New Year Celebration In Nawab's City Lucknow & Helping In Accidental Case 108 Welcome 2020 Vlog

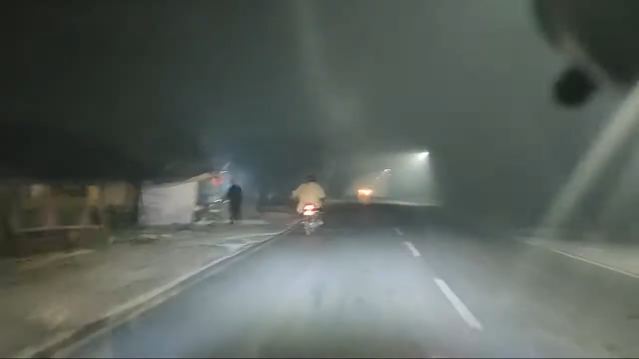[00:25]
तो भाई साब आप देख रहे होंगे अगर आप लगनों आए हुए
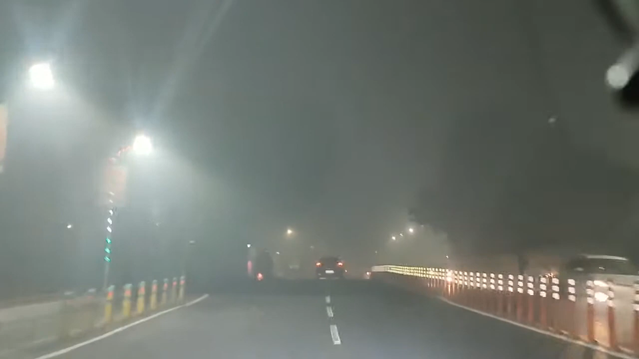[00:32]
है तो आपको पता चलिए होगे कि हजर गंज इलाका है और अभी विधान सभा के सामने से हम लोग निकल रहे हैं और हम जाने वाले कहां पर मिराज लांच आने वाले और वहां जाके क्या होगा वो